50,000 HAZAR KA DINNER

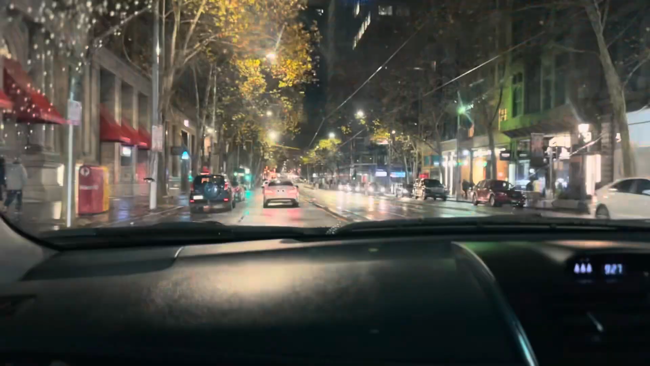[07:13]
अच्छा आप लोगों को ना सबसे एक मेलबर्न की सबसे यूनिक चीज़ आपको दिखाते हैं लेफ्ट टर्न पहले लेफ्ट जाना ठीक है जैसा तुम दसो लेफ्ट तो बाद फिर असा राइट
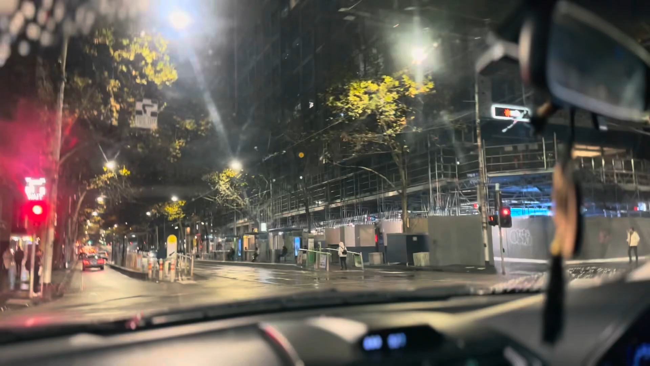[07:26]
इतने असं रुक जाना फोन पर रुकने का टाइम नहीं है क्योंकि खुले इशारा जैसे ही आपने रुकना है सामने और फिर आपने राइट टर्न करना है ये मेलबर्न में एक यूनिक चीज़ पाई जाती है ट्रैफिक रूल्स के अंदर